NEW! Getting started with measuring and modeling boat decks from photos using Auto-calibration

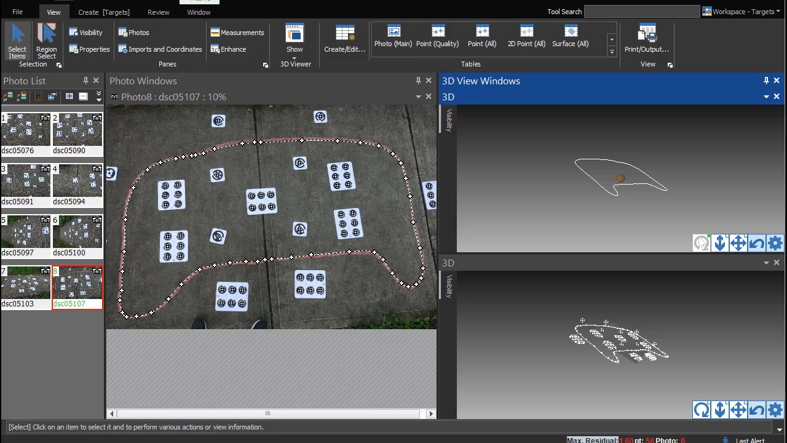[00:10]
By the end of this tutorial, you will have run a test project and output a sample file that simulates the process of modeling a boat deck panel. For those first learning the photomodeler process to measure boat decks, reproducing the project shown in this tutorial can be immensely helpful.
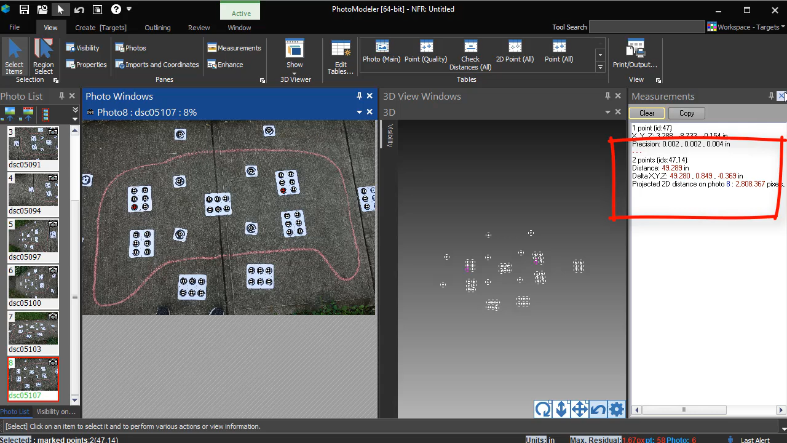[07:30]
This solution can now be used to define the plane of the area to be traced. Select the points on the plane of the panel.
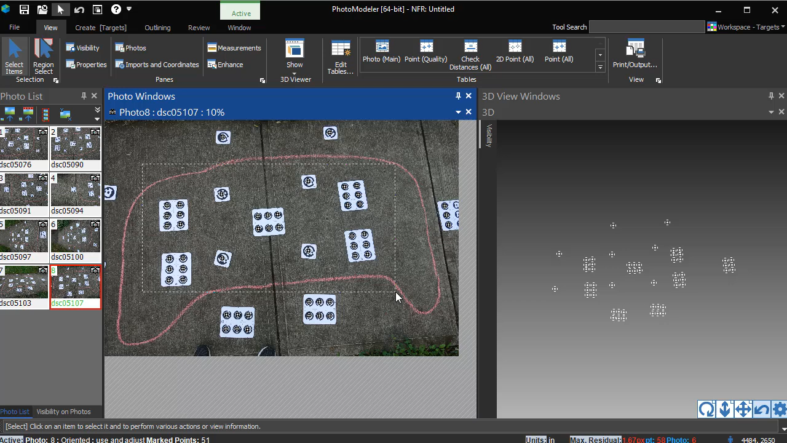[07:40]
This can be done in Select or Region Select mode, on a photo, or in a 3D view. With the points selected, choose Best Fit Plane from Selected.
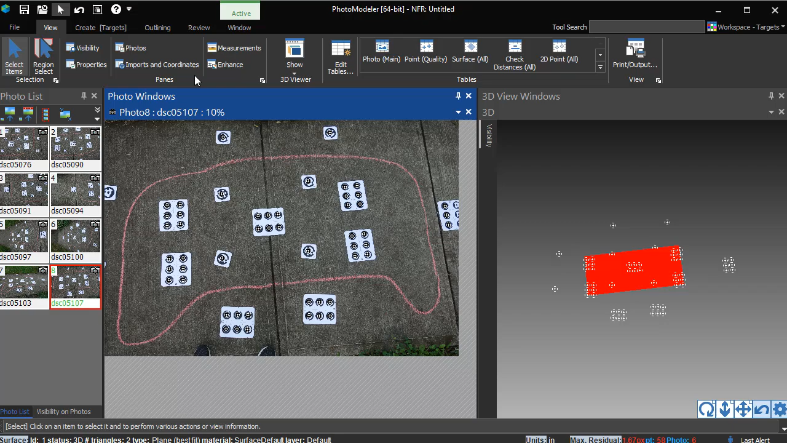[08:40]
Tracing can be done using the surface point or outline tools. The more powerful and CAD-like outline tools are covered in a separate video.
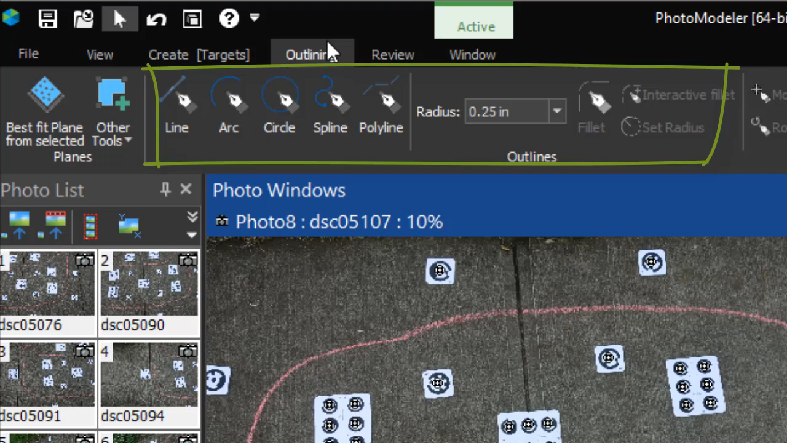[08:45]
Here we will use the surface point tools.
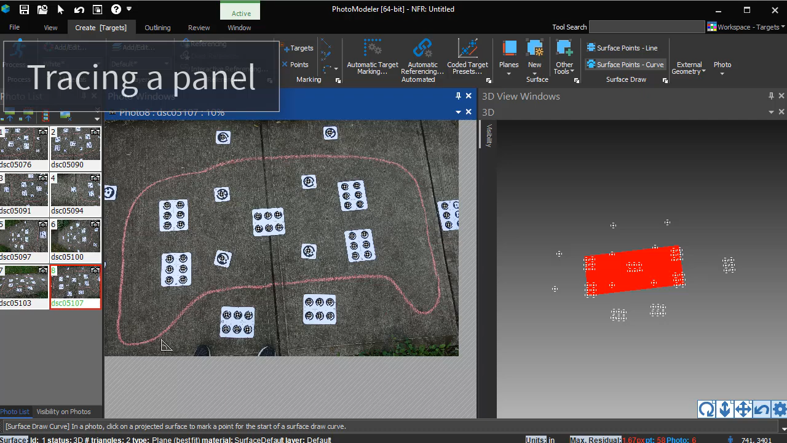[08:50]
Switch to surface points, curve mode, and click on the photo to start outlining the panel.
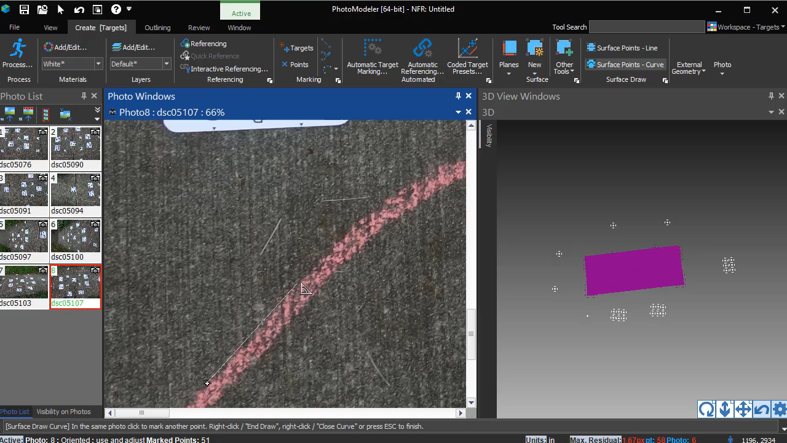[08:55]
On the first click we are prompted for which surface to use.
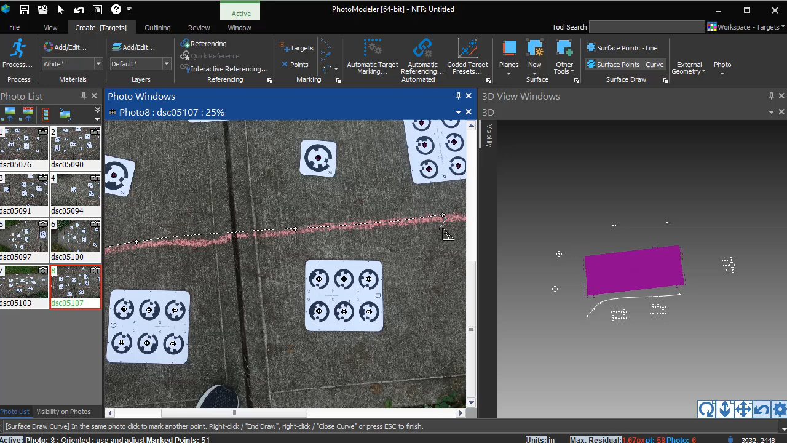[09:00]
Our current project only has a single surface, so select it. Continue clicking to trace the curve of the panel.
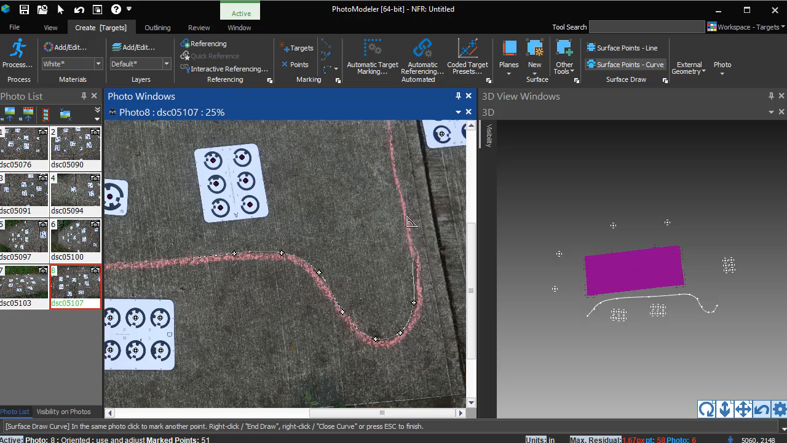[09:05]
Scroll the mouse wheel to zoom, click and hold the wheel to pan the photo. For additional tips and more advanced cases,
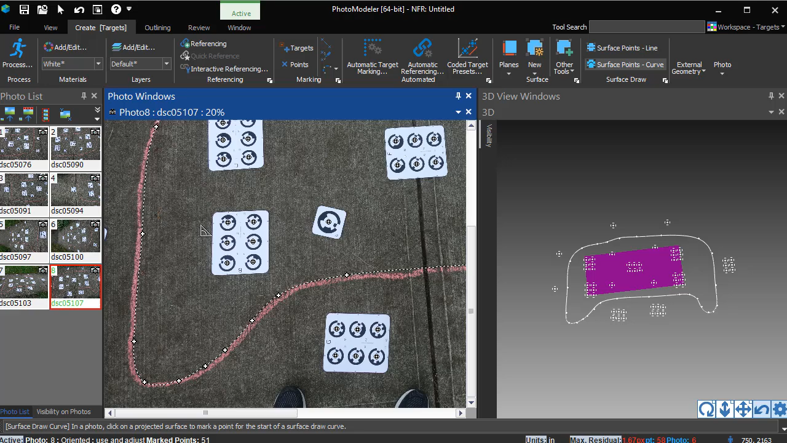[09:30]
The final curve can be seen in the 3D view.
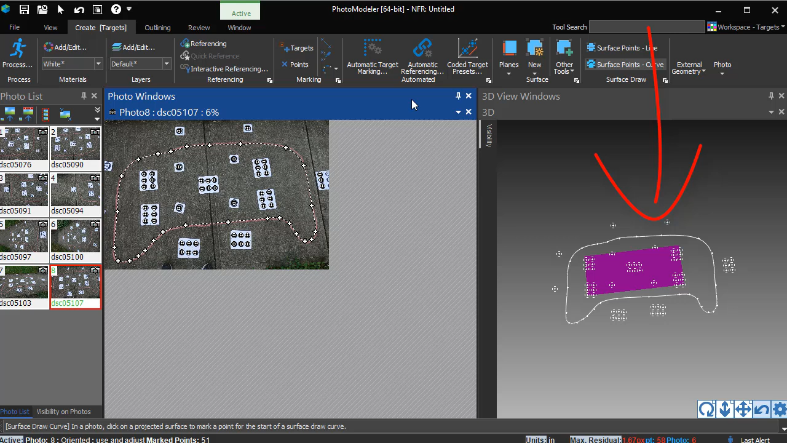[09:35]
You can also see the curve projected on each photo. Viewing the curve from photos taken from different angles
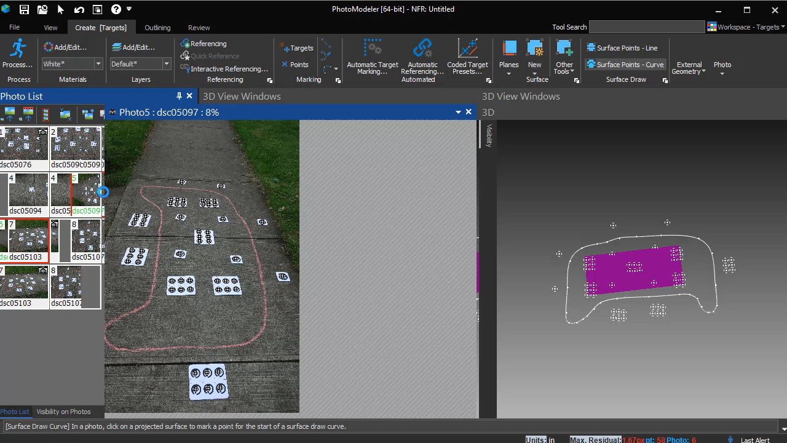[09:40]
is a good way to verify that the surface and solution match up. This outline can now be exported for use in CAD.
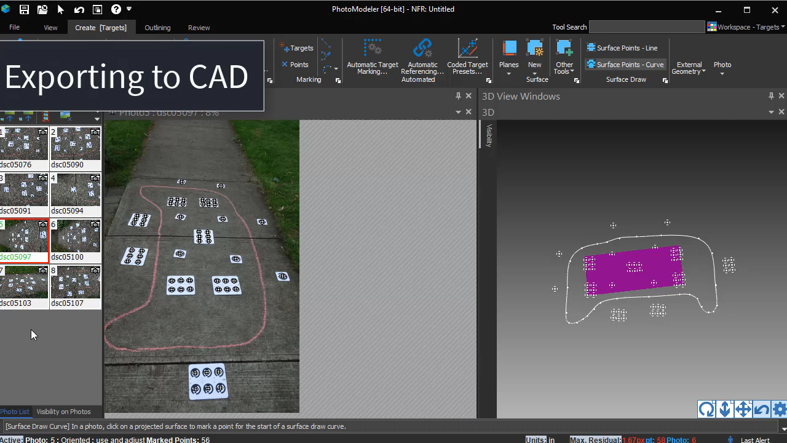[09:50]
Go to File, Export, Export Model.
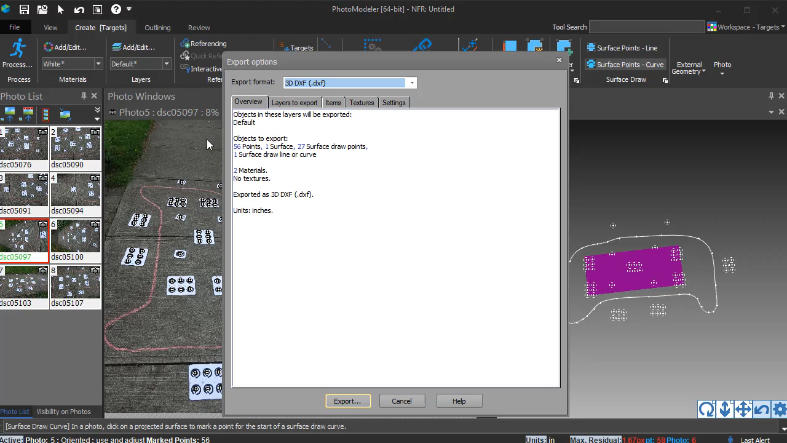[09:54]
Select the 2D DXF format. The settings pane can be used to control if the output file writes the curves as splines or polylines,